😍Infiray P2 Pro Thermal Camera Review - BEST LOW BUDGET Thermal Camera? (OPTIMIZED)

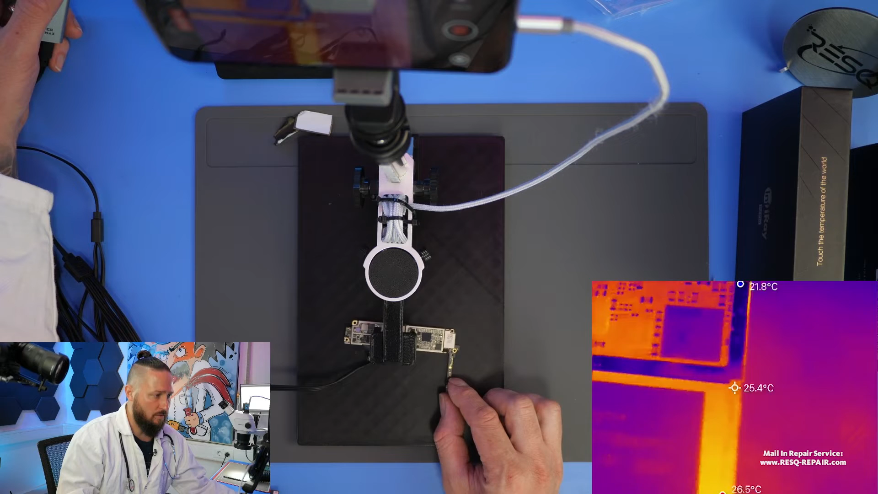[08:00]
and oh one cap tim what do you think i think this looks really clearer than on the ukilon yes i was about to say the same thing yeah yeah it's it's clearer as on the ukilon and for me it's clearer as on the seek
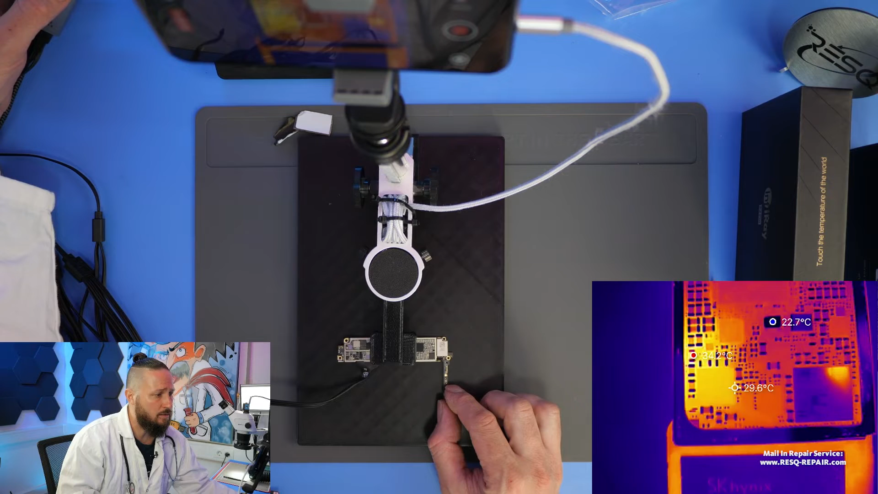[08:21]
um with two macro lenses and even if um if it's almost the same it doesn't take much more difference but the price
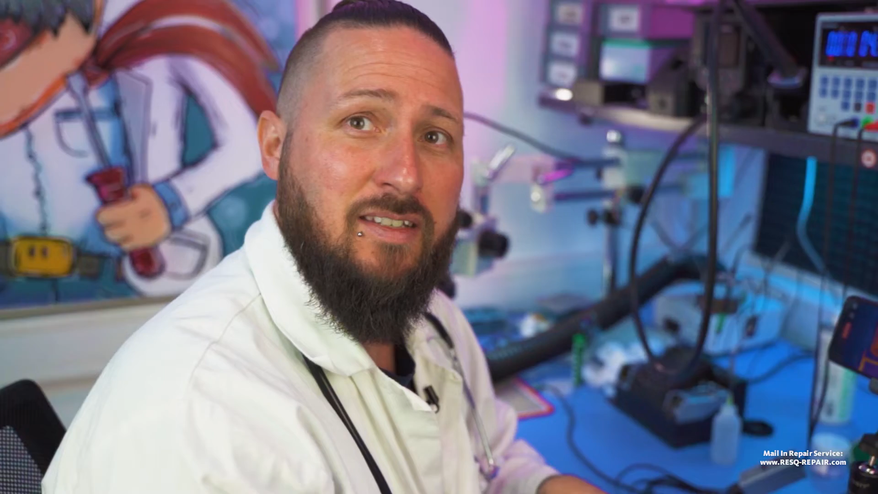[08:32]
here is the thing so it's a really cheap cam which works perfectly for that do you see that how the cap sliding up it's crazy really
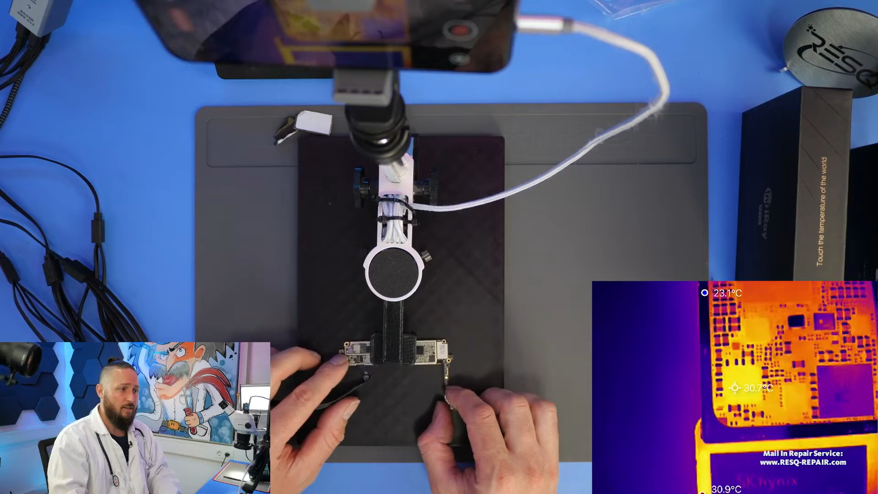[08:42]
sharp yeah really sharp we just go under the microscope and have a